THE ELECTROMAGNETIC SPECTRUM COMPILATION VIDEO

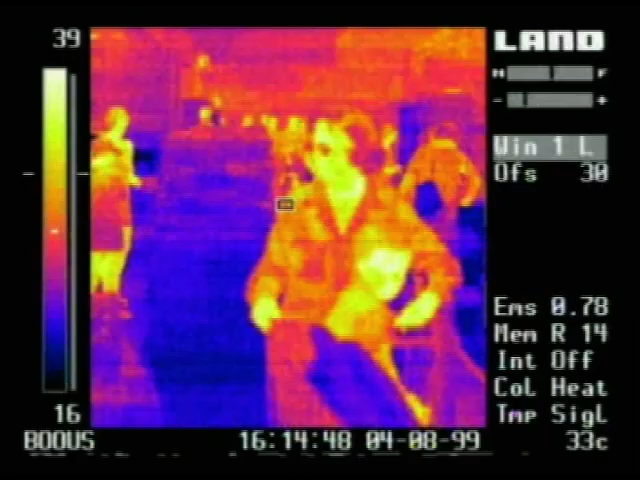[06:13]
Being able to see temperature differences makes an ordinary supermarket look completely different.
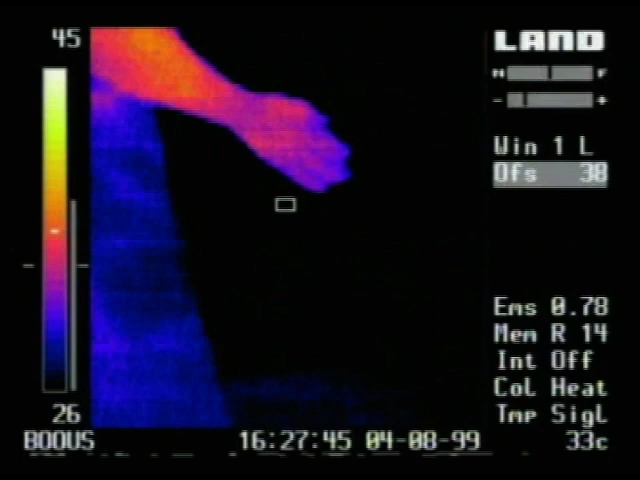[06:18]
This camera produces a computerized image that makes hot things look yellow and white, cold things look blue or black.
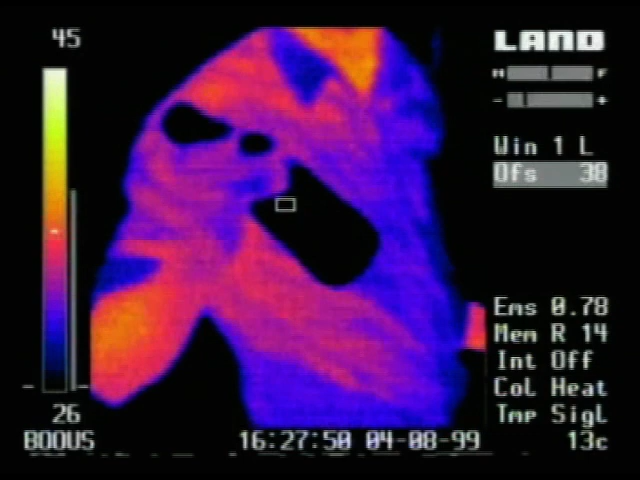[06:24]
This boy's ears and nose are slightly cooler than the rest of his face.
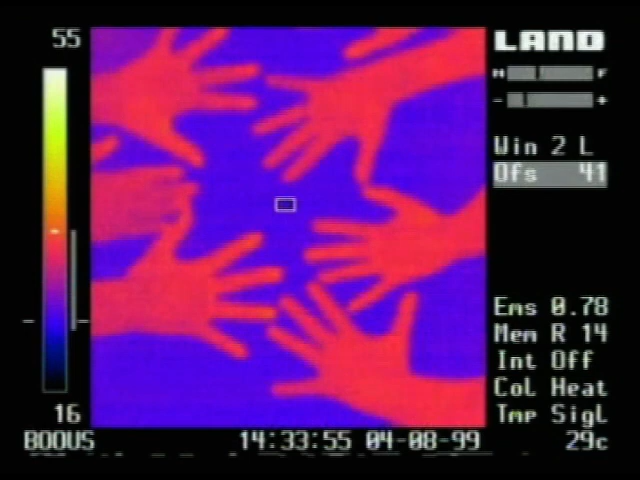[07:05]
Warm hands on a cool wall can also leave their mark.
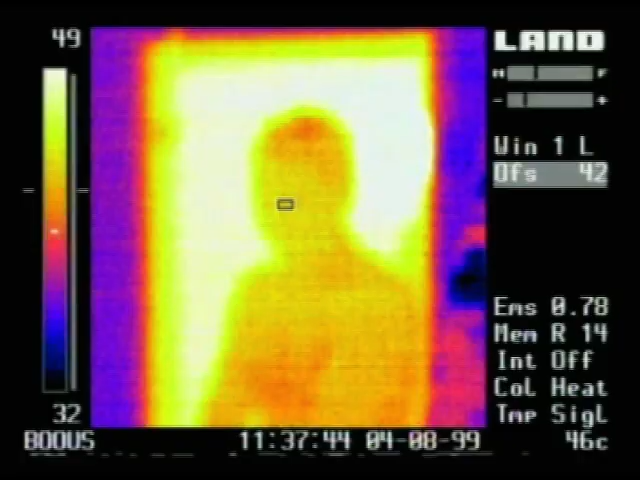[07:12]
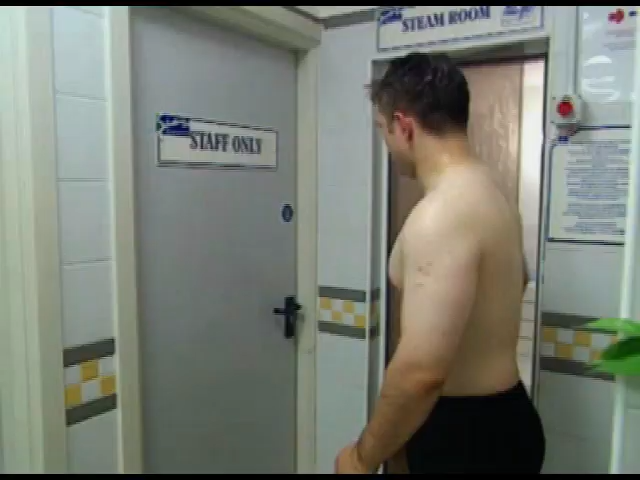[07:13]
This guy has been sitting in a hot steam room for several minutes. What's going to happen when he steps into a cold shower?
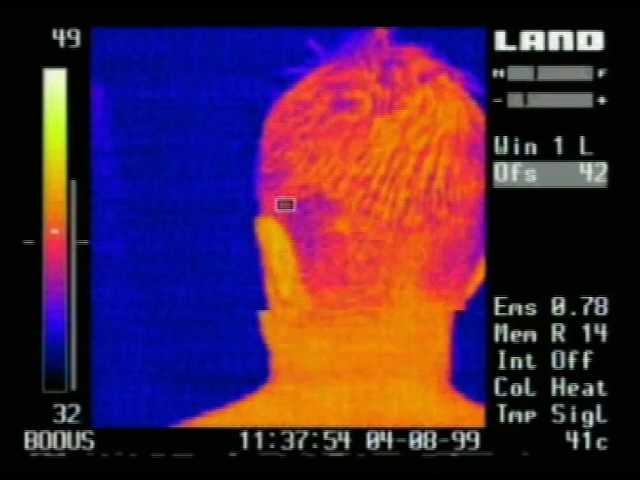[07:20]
The warm yellow becomes a cool blue.